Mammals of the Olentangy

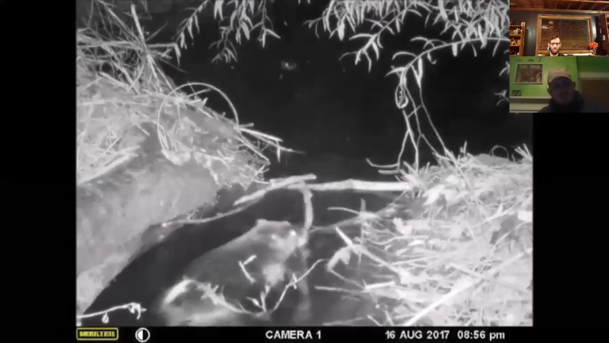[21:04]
And then in the back, we don't know if it's a female or if it's a young beaver, but he's bringing the male resources. But as you can see, they're very, very good at what they do. He's angling those sticks.
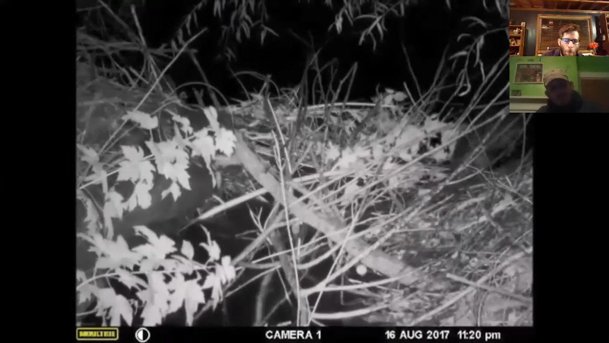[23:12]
And this is what it looks like.